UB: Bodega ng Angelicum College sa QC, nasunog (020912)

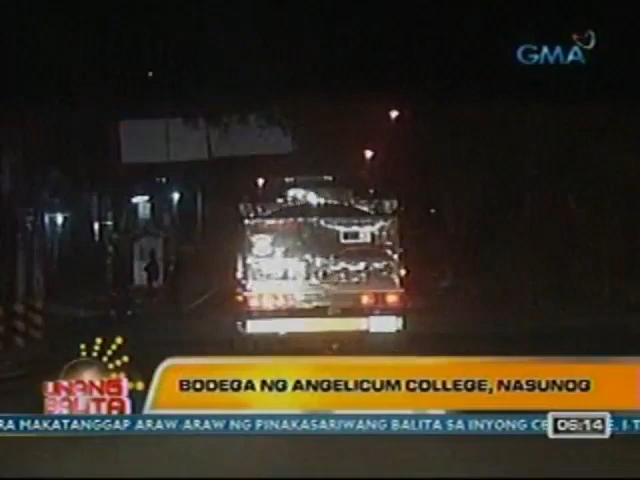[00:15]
Madaling araw kanina nang masundan namin ang firetruck na ito sa may area na Santo Domingo sa Quezon City.